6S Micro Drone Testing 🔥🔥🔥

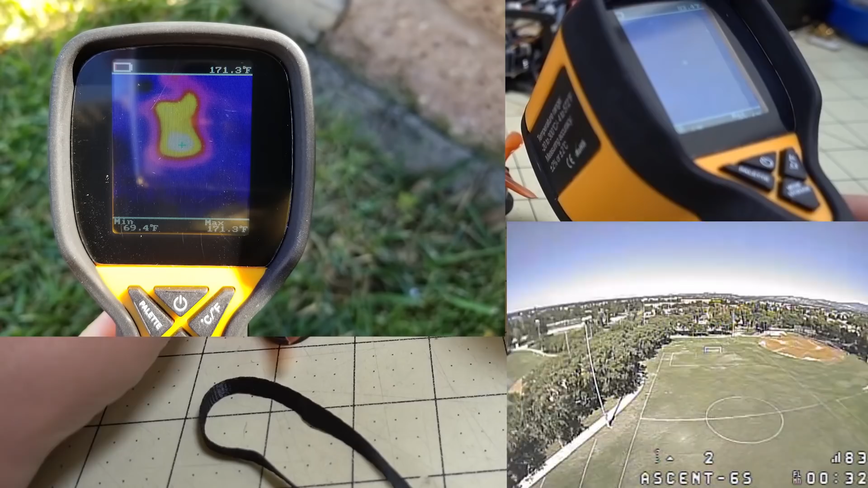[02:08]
On screen: max 171.3°F
Well over 50 degrees Celsius. So, here's what the thermal imaging camera looks like.
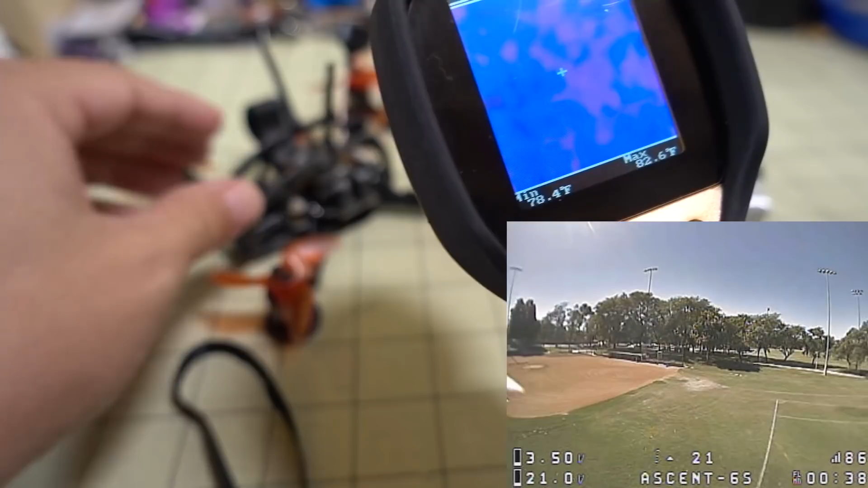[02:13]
Now, we see the motors right now aren't hot at all, so you can't see any differences in there.
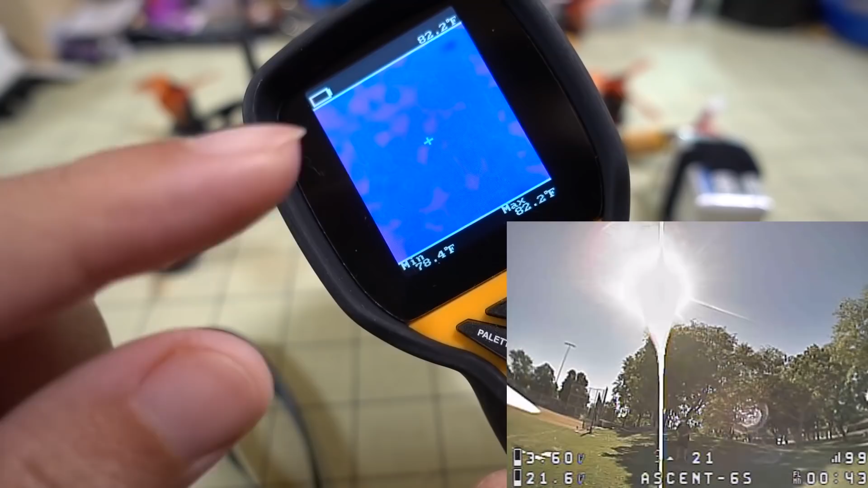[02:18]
On screen: max 82.2°F
But, this does measure the temperature right there, and also the minimum and maximum.
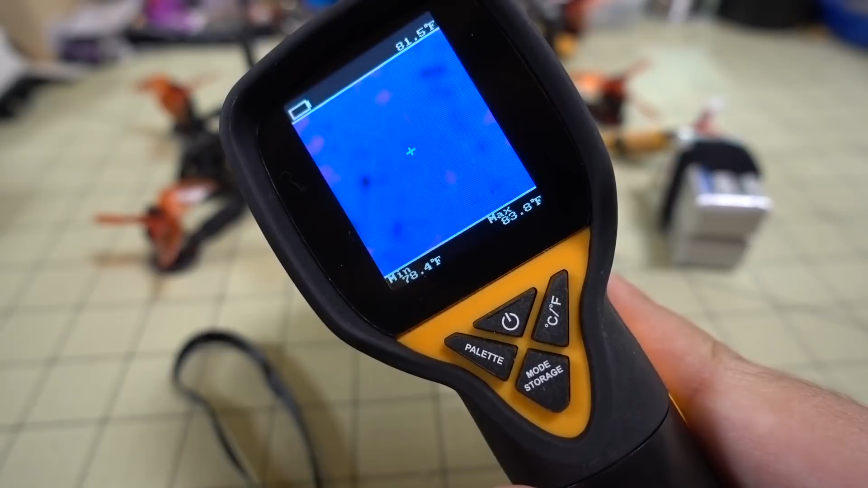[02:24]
On screen: max 83.8°F, min 78.4°F
So, I'll pop up some photos of the motor temperatures I took off of this guy.